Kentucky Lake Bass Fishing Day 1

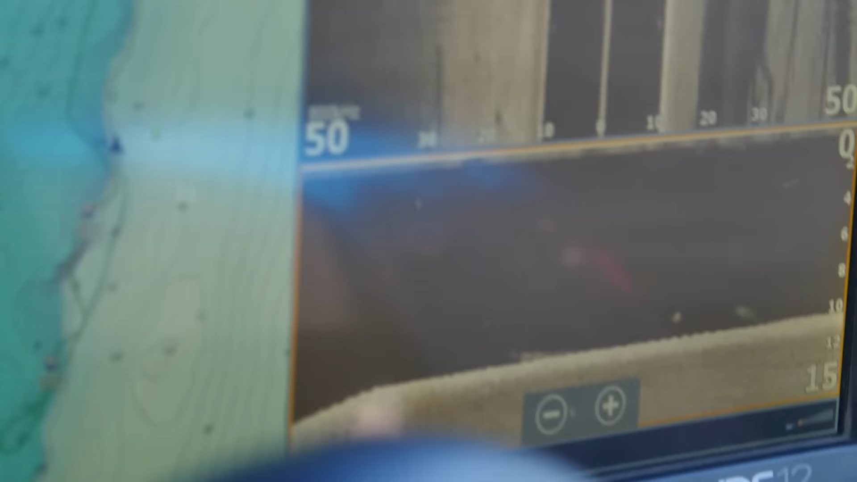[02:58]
We just marked probably like a good dozen fish, maybe more, that were sitting here on this ledge.